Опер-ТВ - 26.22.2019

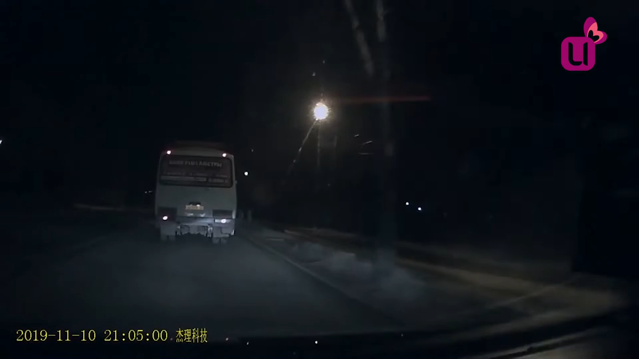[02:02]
Здесь очевидцы запечатлели, как водитель и кондуктор маршрутного автобуса внесли свою лепту в благоустройство городских дорог. По словам репортера «Мобильного патруля», мусор из салона они выбросили на проезжую часть. Возмущённые очевидцы не смогли оставить такое поведение без внимания и сообщили о произошедшем в полицию.
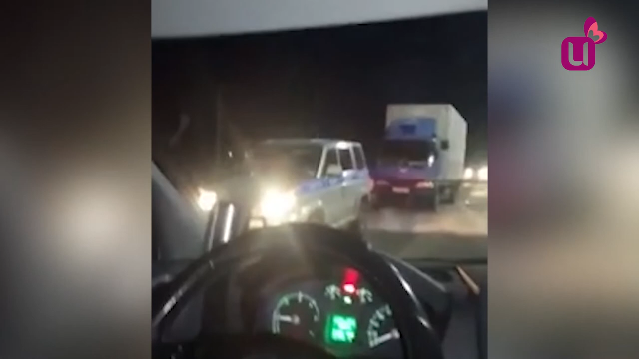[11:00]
При участии граждан полицейский организовал спасательную операцию. За считанные минуты он на патрульном автомобиле при помощи троса отбуксировал застрявшую машину на безопасное расстояние.